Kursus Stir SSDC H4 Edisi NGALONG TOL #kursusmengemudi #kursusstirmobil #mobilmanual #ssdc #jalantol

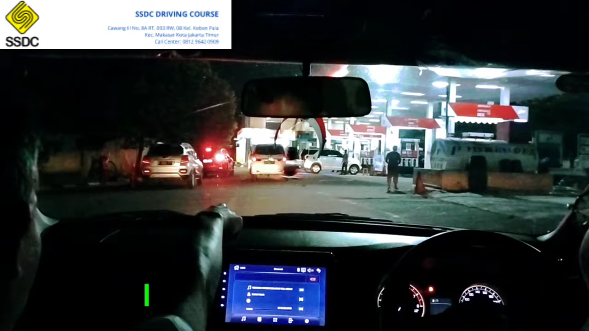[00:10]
Kita belok kanan. Ini dua ke apa? Ini dua ke tiga? Dua. Kananin. Set. Setirnya jalan cuman ininya aja.
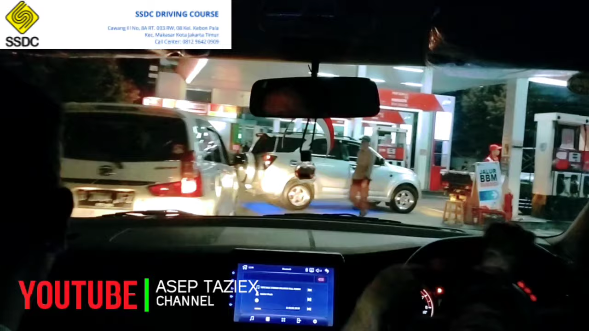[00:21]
Malah digas ya. Digas tapi nggak dikananin kupingnya tuh. Lupa. Maju dikit. Maju lagi. Motor di sini.
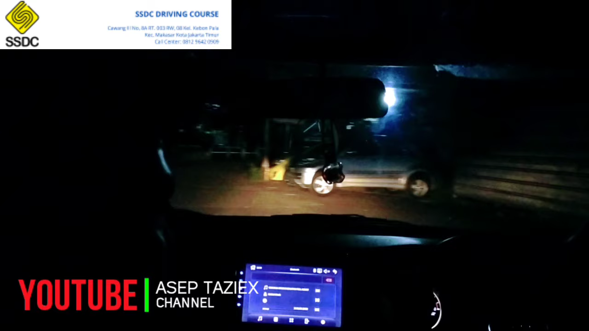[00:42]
Terus kuping lepas dikit. Nah, kuping lepas dikit. Kok rem. Ya, kupingnya put mundurin R, enggak usah. R lah. Kita mundurin. Nah, harus cepat, muternya harus cepat, enggak boleh pelan-pelan. Nah, mundurin. Yuk, cepat. Nah, kontrol spion sebelah kiri, yuk. Lepasin kuping sedikit, pertahankan. Remnya lepas, jangan ditambahin kupingnya. Remnya lepas. Segini. Nah, kupingnya naik lagi. Sedikit. Nah, terus. Terus.
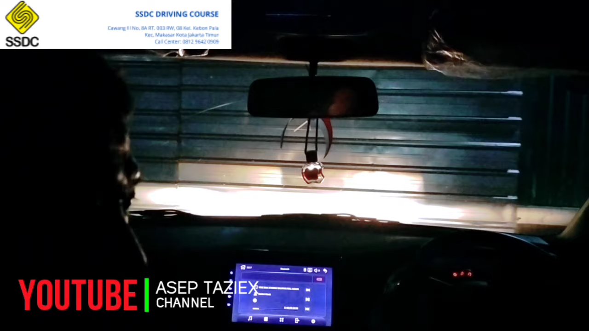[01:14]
Hop. Terus. Hop. Rem. Nah, puter ke kanan, habisin. Yuk, ini dulu, pindahin. Pindahin, injek kupingnya. Tuh, dipaksain kan pakai kemudian nggak banyak kiriin lagi, kiriin.
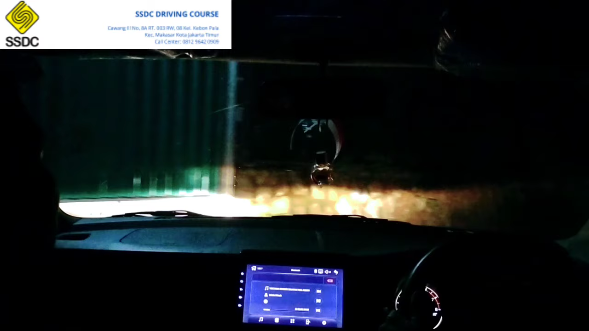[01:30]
Nah, terus nggak mau lurus, kiriin lagi. Ntar dulu jangan di kanan ini. Nah, kenapa kalau tangannya posisinya di sini bukan di sini?
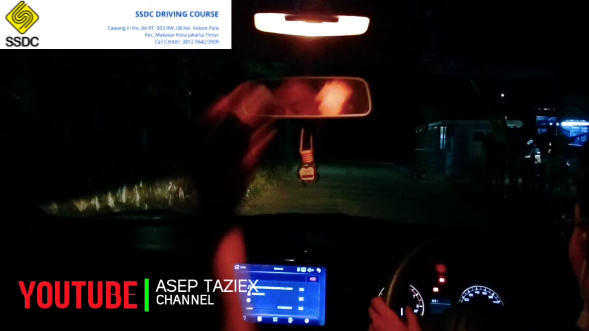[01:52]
Lepasin kuplingnya sambil getar, awas, biarin kaki satu. Lepas rem tetap injek ya. Rem tetap injek, mentok ya, nanti kalau mau nanjak, kita ngerem mentok ya. Kuping lepas, sampai ada getaran, terus dipertahankan. Segini. Ini nih, ada getaran nih. Nah, kayak gini. Nah, kegedean tuh, jangan ditambahin dulu. Segini. Lagi dikit. Hop. Dikit lagi. Nah, gini. Gini. Terus.
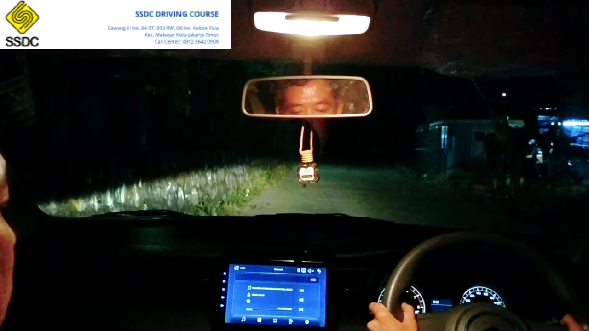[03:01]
ngegas. Kebanyakan kalau kayak gimana berarti. Ngegas dikit, pertahankan. Nah, segini pertahankan gasnya ya. Nah, nanti itu. Terus ininya, kupingnya lepas dikit. Sampai ada getaran. Remnya lepas, ya. Baru langsung kaki pindah ke gas. Coba sekarang sekarang putar setirnya dulu yang cepat. Coba belajar secepat-cepatnya.
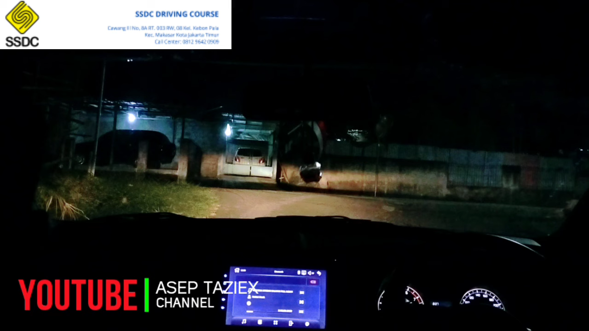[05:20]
Lepas. Sampai ada getaran ya. Sampai bergetar segini. Nah, segini ya, kayak pertahankan ya, jangan ditambah, jangan ditambahin dulu. Lepasin remnya. Taruh dong, lihat dulu di belakang enggak ada. Nah, ini ketambah ditambahin enggak? Segini, taruh dong, segini. Nah, ya segini aja pertahankan. Segini. Remnya lepas. Taruh ada mobil. Jangan nungguin, kita jalan dulu. Ya. Jangan biar mobil. Yuk, lepasin remnya. Langsung ke gas kan? Iya, langsung ngegasnya dikit kayak tadi ya. Yuk.
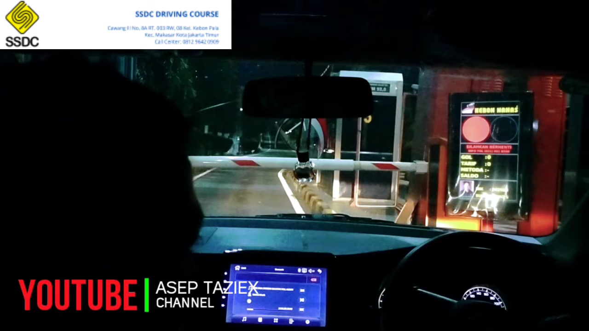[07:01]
lurusin setirnya, hop, tambah ada kurang kiri dikit, cuma sedikit dikit, kurang masih dikit, yuk kuping dulu lepas dikit, hop, yuk buka, tempel di itu tuh, lepas.
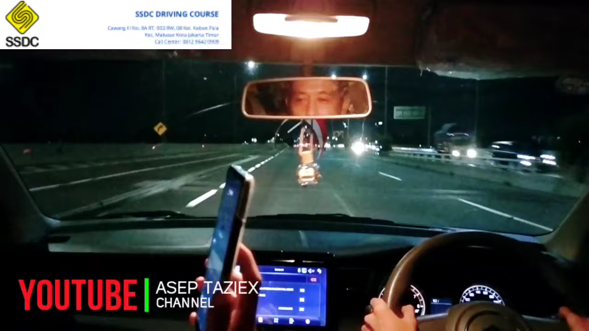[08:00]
Di tol. Kayak main di game John. Tetap di jalur kita ya, nggak boleh di jalur lambat, jalur cepat, di 80, yang kanan 100. Kayak main di game John nih, cepet-cepet orang ya, mau pada kemana nih?
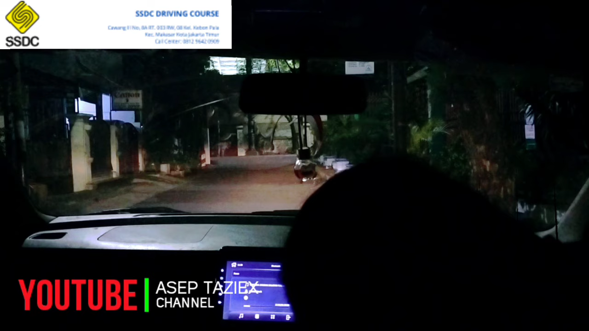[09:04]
Remnya lepas. Lepas. Sen kiri, sen kiri.
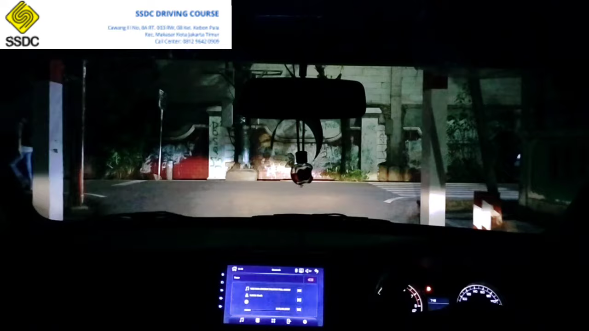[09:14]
Kontrol kanannya ya. Yuk, putar kiri setirnya. Kiri ini habis.
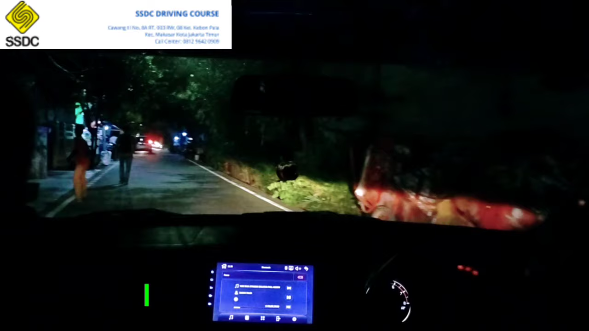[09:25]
Kalau malam mah, oh, belum biasa maksudnya. Kalau pagi, siang masih bisa lah. Set kanan nih, jangan ragu kanannya set. Nah baru mulai pagi. Gak apa-apa ya, ngerayap ya. Kita tinggal lepas dikit, pertahankan yuk. Putar ke kiri.
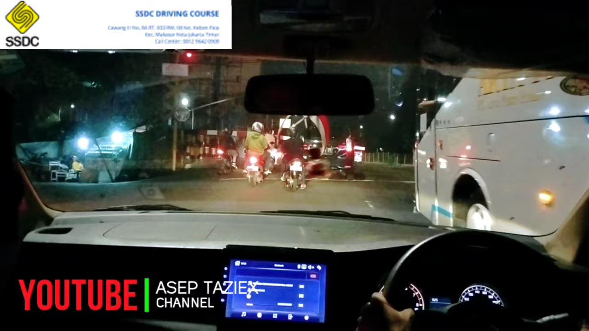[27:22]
tadi sebelum netralin dikit lepas dikit pertahankan ini lepasnya kupingnya dikit om kenapa apa
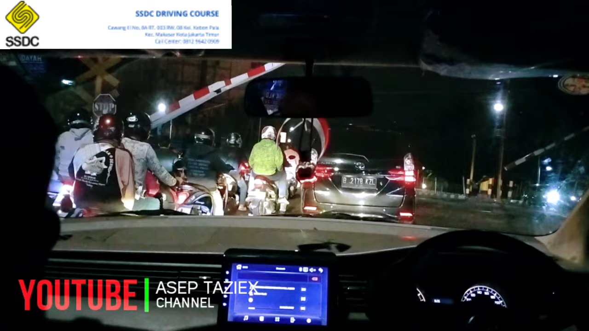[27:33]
pertahankan jangan ditambahin dulu kontrol kanan kirinya kalau banyak kontrol jangan pakai gas kanannya kontrol tuh kan saya bilang jangan pakai gas ingat-ingat makan kita ngasihnya pakai kupling aja kan cukup jalan tuh ya kan baru lepasin coba kuplingnya tambahin gasnya lepas, pinjam mobilnya lepasin,
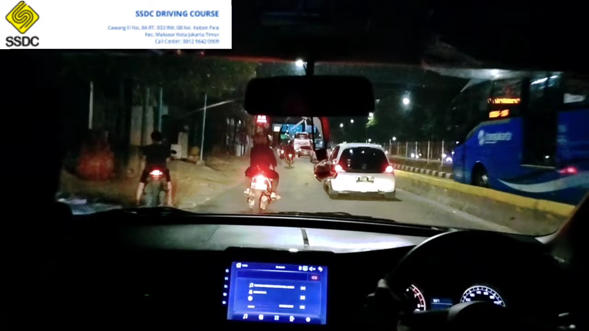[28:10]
gasnya kiri-kiri, aduh terlalu kiri-kiri, agak lurus dulu, tambahin gasnya yuk tambahin gasnya kita kalau,
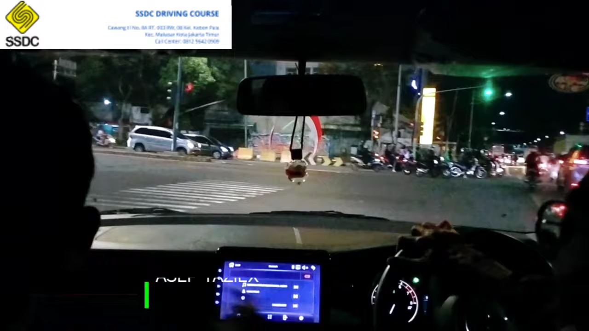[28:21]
iya kalau kayak gini, gimana mau jalan tambahin gasnya, gitu sambil arahin ini beloknya benar nih.